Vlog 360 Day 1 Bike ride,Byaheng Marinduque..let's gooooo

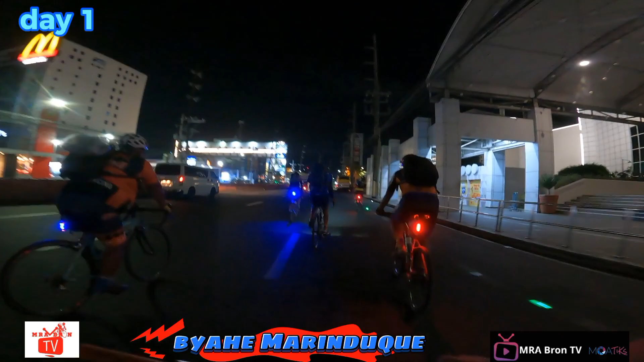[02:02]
Yon, alabang na tayo mga idol, alabang. Munting lupa, alabang tayo mga idol.
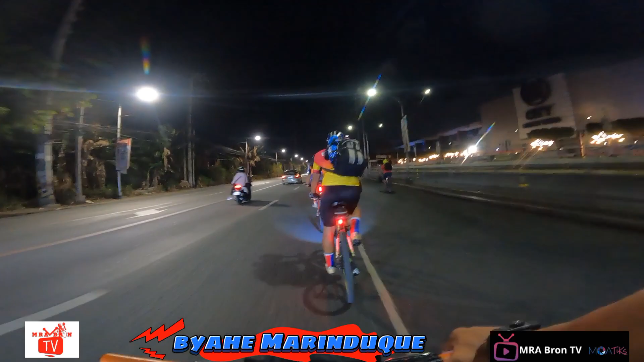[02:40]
Sana all. Yun, Kabuyaw na tayo mga idol. Kabuyaw Laguna, Kabuyaw City. Let's go. Yun o.
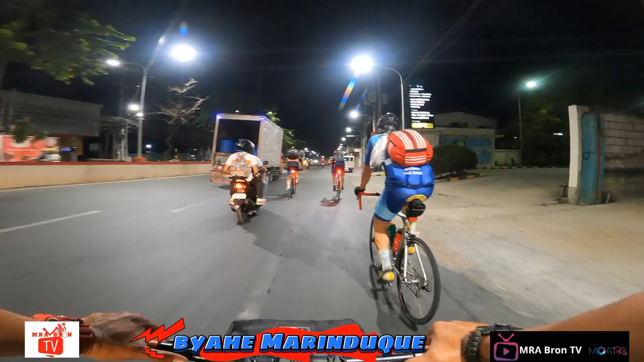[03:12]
Let's go! Check mga idol, 5:20.